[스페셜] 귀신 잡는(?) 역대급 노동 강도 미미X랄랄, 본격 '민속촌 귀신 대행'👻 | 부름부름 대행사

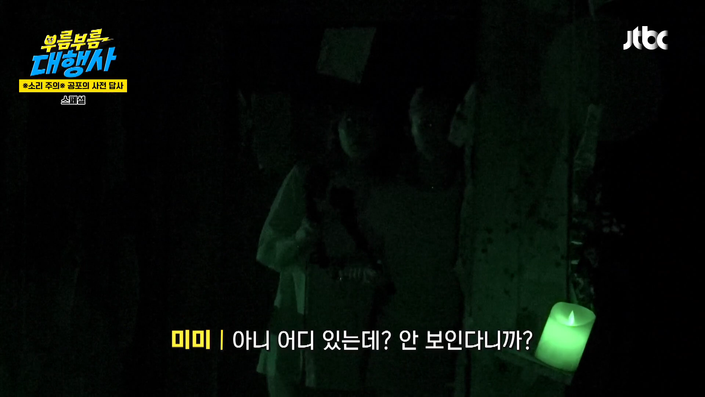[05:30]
어? 어디야? 어디야? 같이 놀자. 가야 될 것 같아.
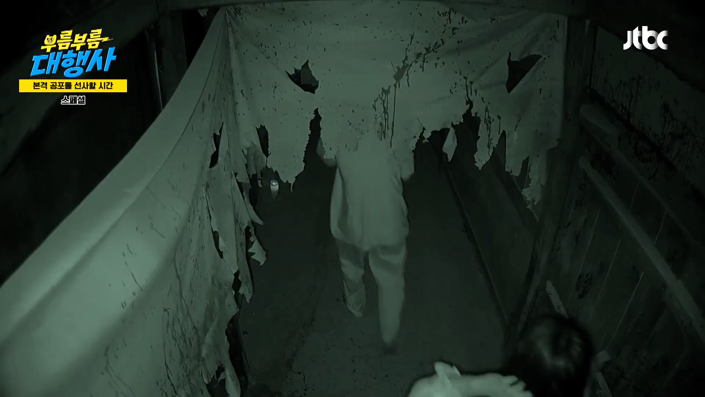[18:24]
온다. 대부분 다 저렇게 하고 있구나.